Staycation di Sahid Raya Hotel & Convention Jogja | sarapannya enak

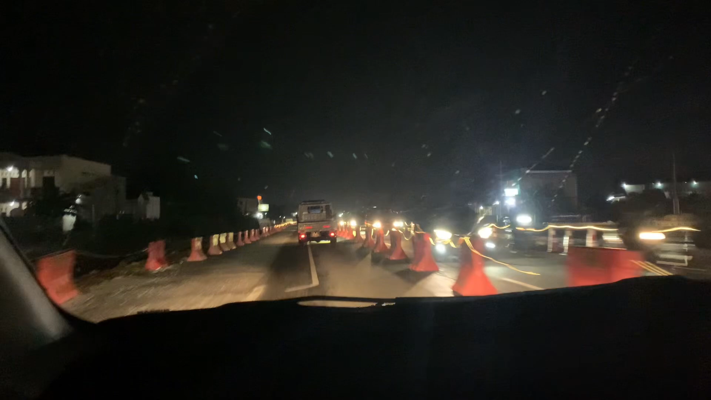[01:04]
di Jalan Jogondalan menuju Perambanan guys Lagi ada proyeknya nih Jadi jalannya dibagi dari arah lawan
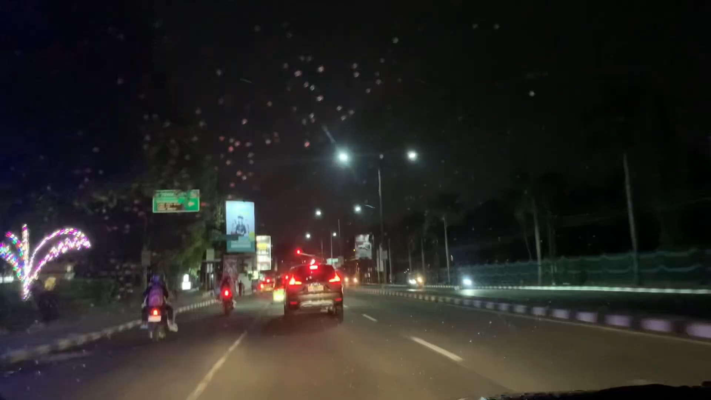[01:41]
Jadi kalau dari arah Solo Hotel Sahid Raya itu Masih lurus lah dari Perambanan Dari Candi Perambanan masih lurus
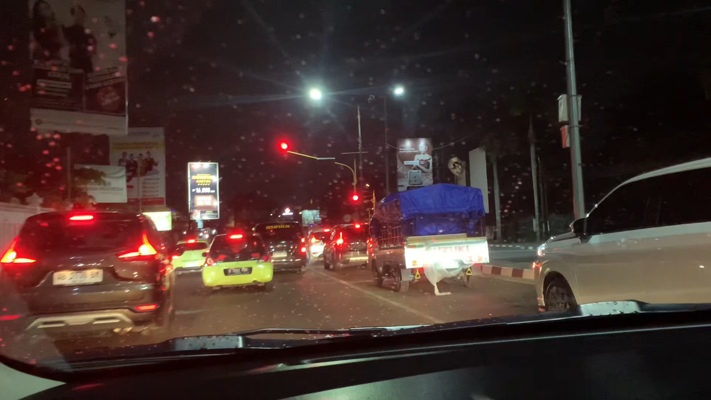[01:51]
Ini sekarang udah sampai Ex Bandara Jogja Ex Bandara di Sucipto ya Ntar lagi sampai deh Ini sekarang sampai di traffic light Ring Road guys Tuh ini kalau kesana nanti mau keringrut ya ke kanan tuh
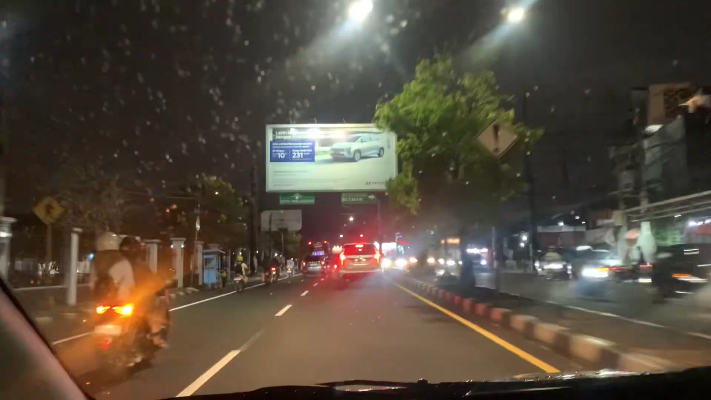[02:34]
ini udah sampai di Mirota Malian bener gak?
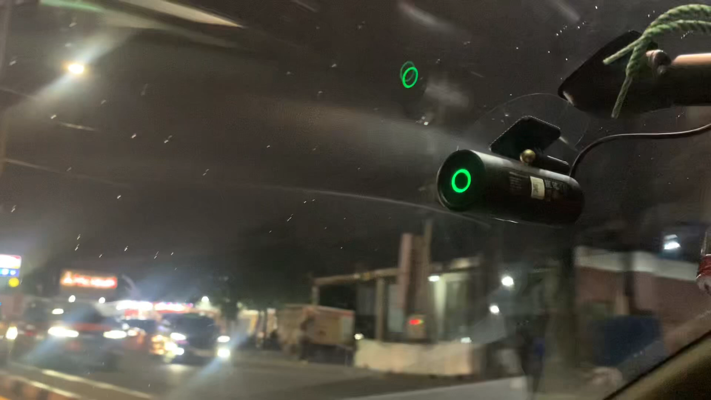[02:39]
Eh bukannya Bukan Mirota ya Bener ya? Oh yang sana tadi Ya Allah lupa Ini em Goreng Suarti Terus nanti puter balik dulu guys
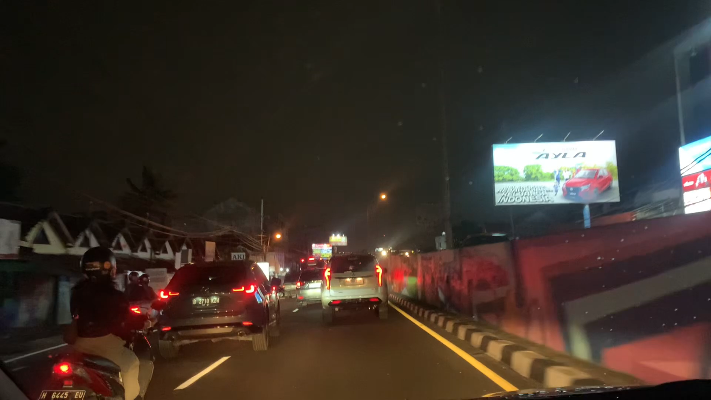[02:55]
Ini di Flyover Janti Nah nanti puter balik Baru belok ke arah Babarsari Disini ini ada tanda Ini puter balik maksudnya